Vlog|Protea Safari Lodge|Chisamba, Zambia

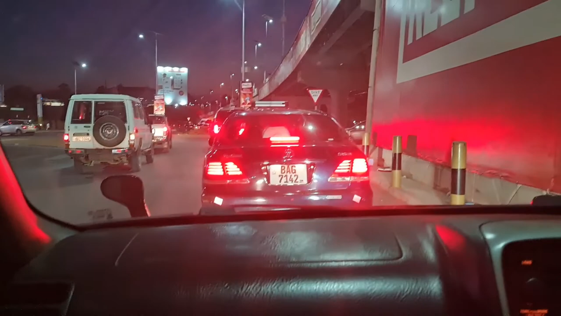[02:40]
Of course we are turning in right in just about a moment. But there was just a little bit of traffic. For those who are interested, we started off on a Friday at about 6 p.m. And normally it's meant to be quite busy,
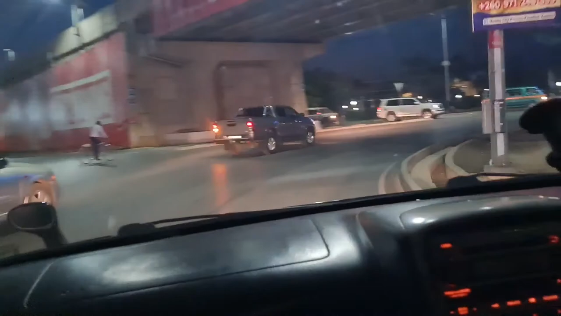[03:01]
not very busy right now, but very, very busy on the Great North Road.
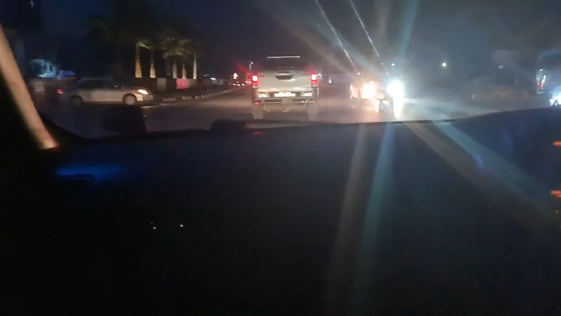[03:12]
Actually, we ran into some traffic when we got onto the Great North Road, but that was because there was a sinker in the road,
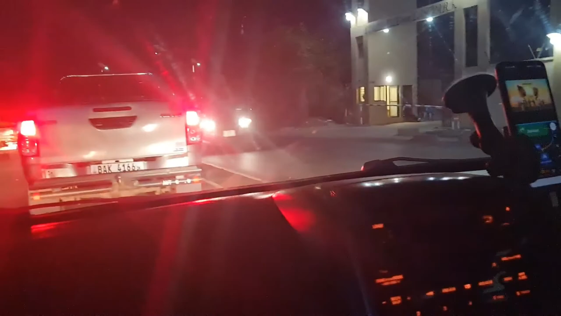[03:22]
so we actually had to make a detour. But for the rest of this clip, you are going to be watching a little bit
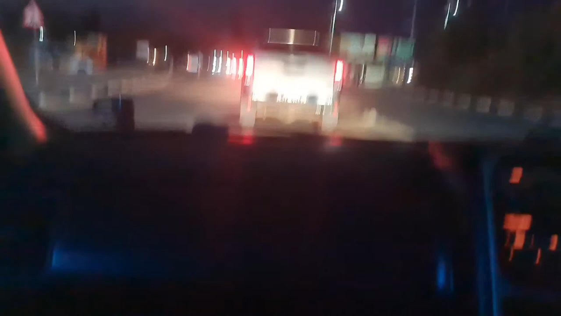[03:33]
of what Zambia has to offer in terms of roads, how accessible they are, and so on and so forth.
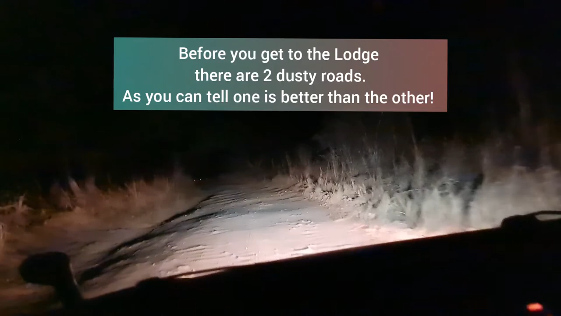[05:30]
Oh, you guys, this road seems like it's forever. But I see a hope. Lights. I don't know, maybe it was just these little marks that I saw.